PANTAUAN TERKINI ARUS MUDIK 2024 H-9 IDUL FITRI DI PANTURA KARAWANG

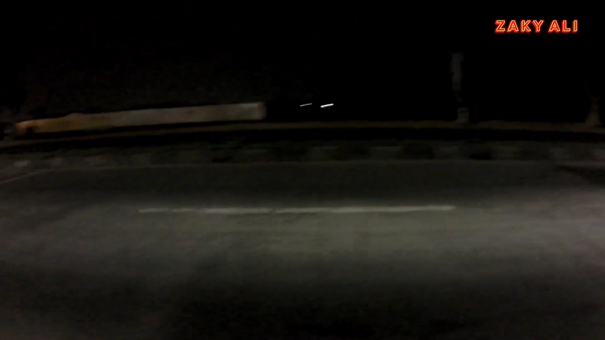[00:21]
nah ini depan kiri adalah sumarecon mall internasional ya kelas internasional
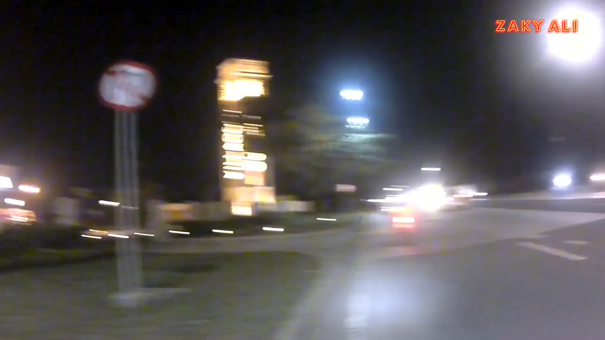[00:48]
udah kembali ke laptop nah ini sudah nampak 12
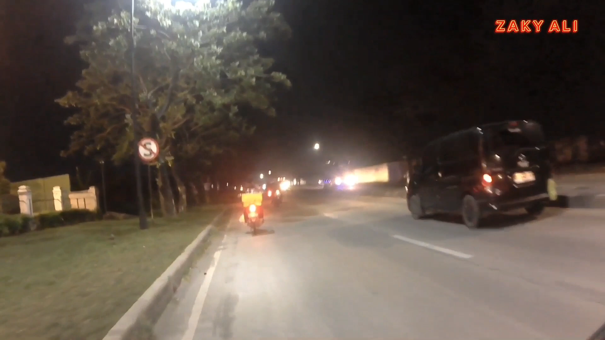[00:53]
para pemudik ya pemudik motor itu ataupun mobil juga kadang-kadang yang lewat sini nampak dari plat-plat
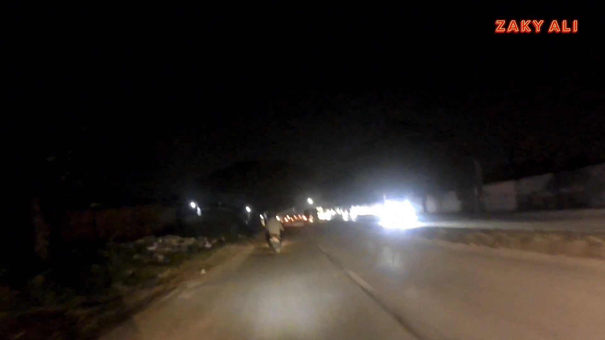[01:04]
B hahaha platnya B ya bukan T kalau T masih kerawang dan gua kata subang itu sudah plat B nampak kalau sudah kayak gini malam-malam uh suasananya itu guys suasana mudik motoran gas pantura mantep yang sering mudik motoran pasti tahu rasanya ya rasanya gimana
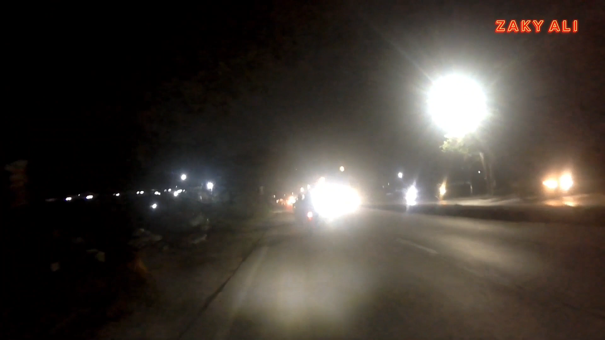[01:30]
itu budik naik motor paling sensasinya begitu well hahaha jadi ini jam sekitar jam 8 malam tanggal 1 April 2024 di jalan baru Karawang setelah Villa Gio outlet ini ya sudah mulai bermunculan para pemudik sudah mulai melintas di jalur ini memang jalur pantura ya
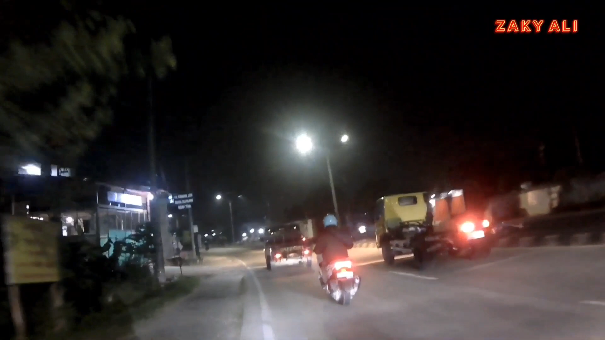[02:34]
us udah terasa banget ini eh peladeh sudah mudik duluan hahaha udah pengen mudik saya eh tapi saya mau melaporkan situasi ini dulu ya pantauan arus
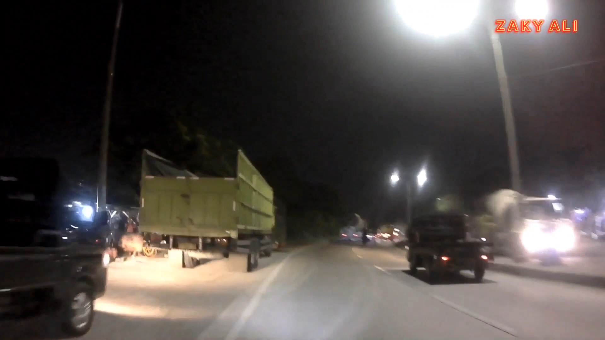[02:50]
mudik hamin 9 ini guys hamin 9
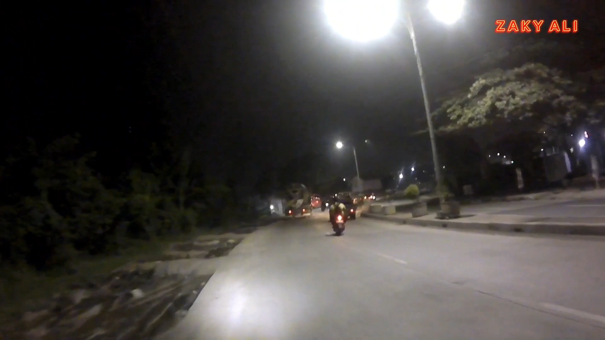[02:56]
lebaran di Tul Fitri 2024 suasananya seperti ini
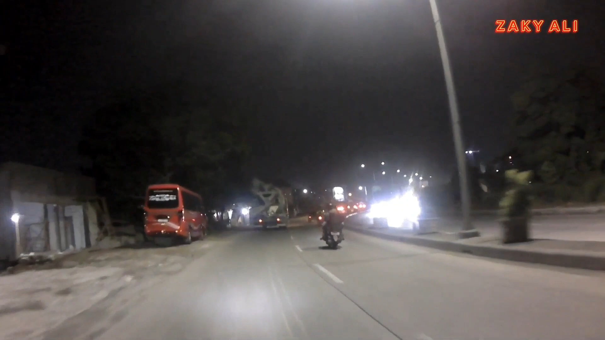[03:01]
di depan ada pertigaan kalau ke kanan itu ke Karawang kota nah yang mudik pasti belok kiri ke arah Cikampek Subang maupun Indramayu nah di depan tuh pertemuan
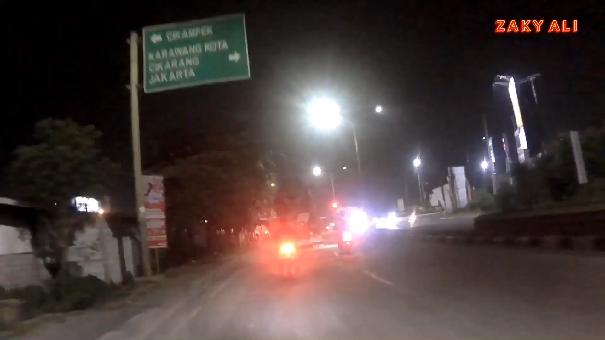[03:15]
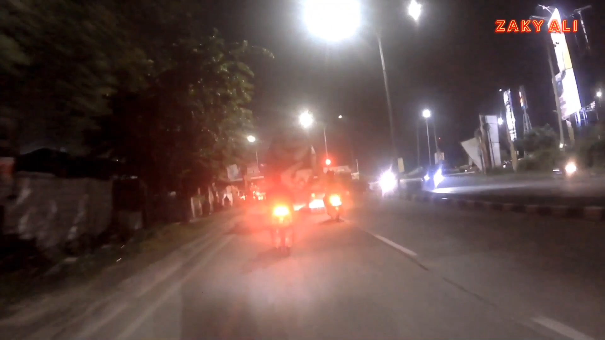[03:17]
harus mudik ya dari jalan baru dengan yang
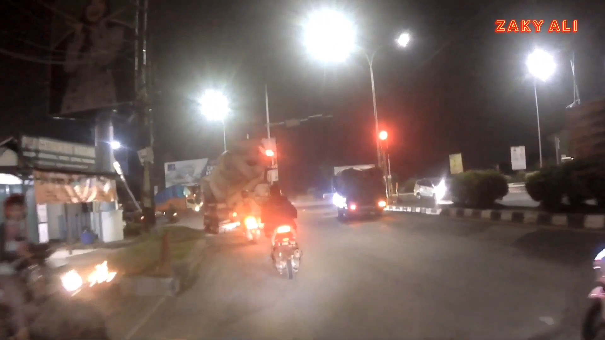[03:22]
dari ambil Karawang kota nih Karawang kota kanan nah biasanya sih
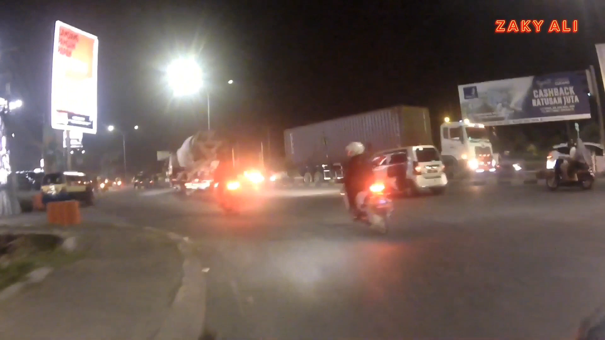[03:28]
digunakan oleh masyarakat yang ada di Karawang dan sekitarnya nah
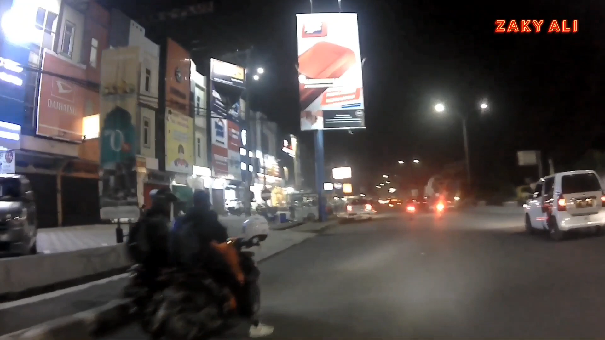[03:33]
sebelah kiri sudah nampak warung-warung minimarket juga ada
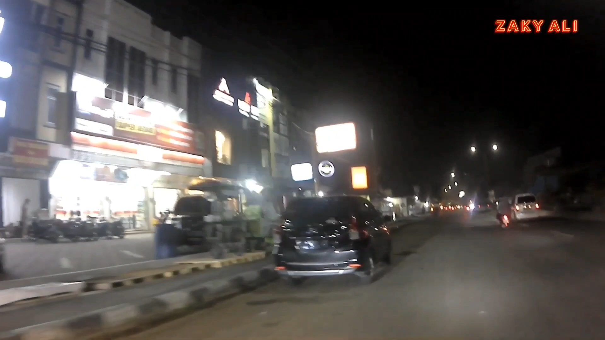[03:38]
kalau kalian mau istirahat bisa di sini tuh ada minimarket
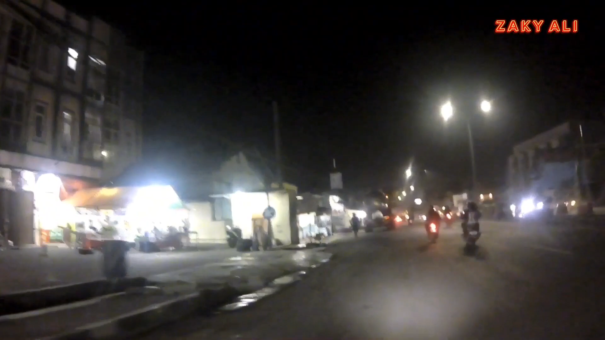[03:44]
warung-warung peceleleh nggak usah khawatir
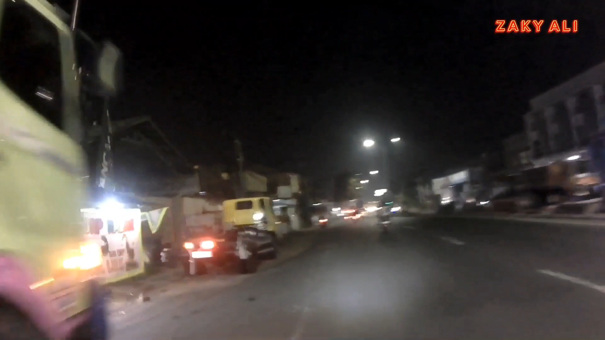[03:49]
yang penting dananya ada nah jalannya juga nampak mulus ya
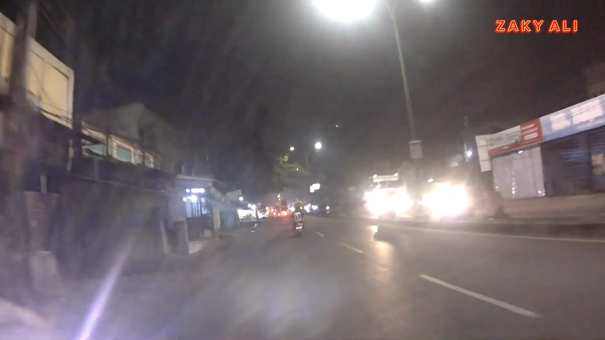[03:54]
sudah wih kenapa parkir di pinggir jalan itu Aduh bahaya banget itu kalau yang seberang ini dari arah Cikampek menuju ke arah Jakarta maupun Karawang kota ya nah Cirebon nih masih lurus
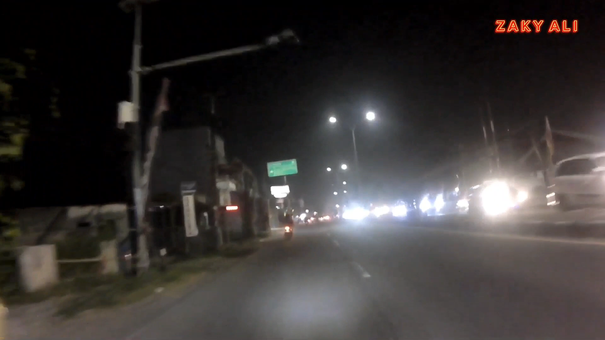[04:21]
Ayo yang mau mudik silahkan tulis di kolom komentar kalian mau mudik kemana ke Jawa Tengah bagian mana dan mau berangkat tanggal berapa nah disini padat nih guys saya sering lewat sini eh vlognya juga sering disini pasti sudah tahu ya ada apa kok disini padat ada terminal di depan wih
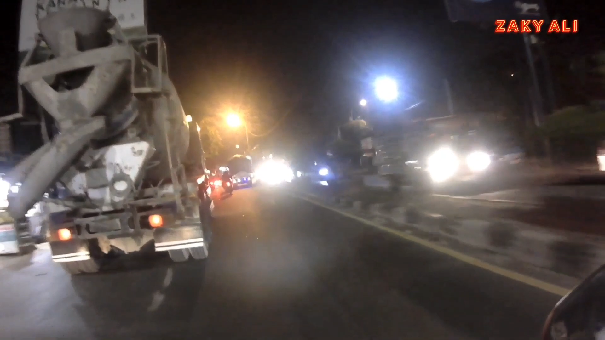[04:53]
ambil kanan dulu saya nah deh
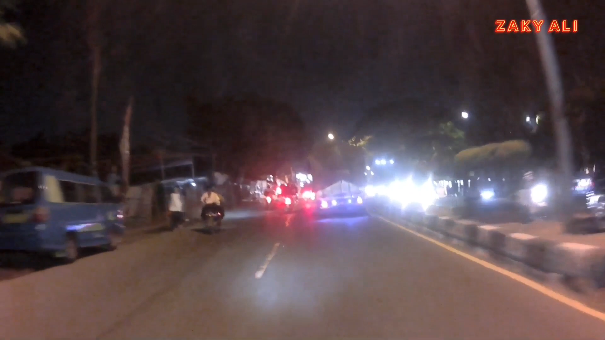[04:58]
belum ditutup ternyata
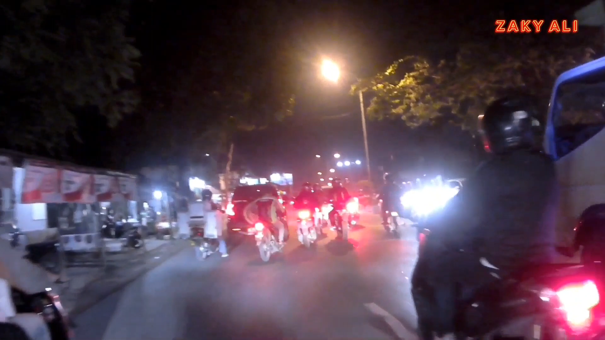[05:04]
putar arahnya belum ditutup mungkin mulai besok sayangnya kalau nggak salah
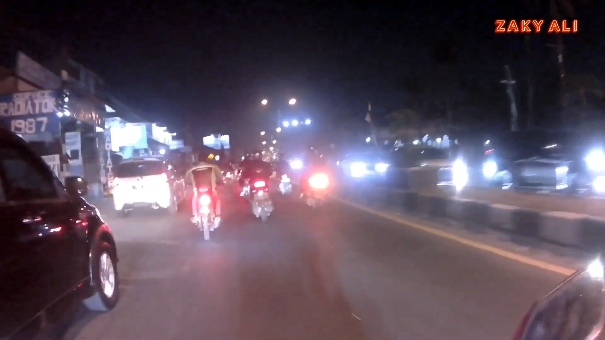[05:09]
misalnya tadi lihat di medsos Polres
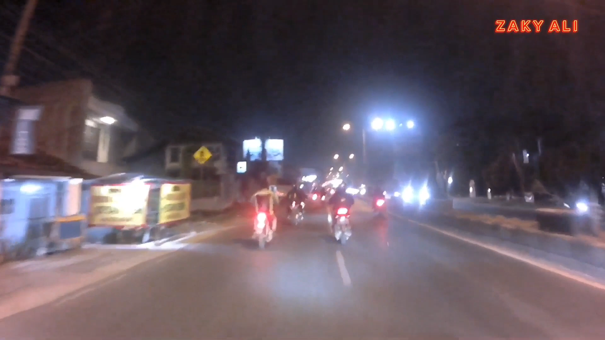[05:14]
Karawang itu sudah ada mau penutupan kutun tar arah ya nah di depan playover kelari nanti saya videonya mungkin sampai lampu merah tol Karawang Timur aja ya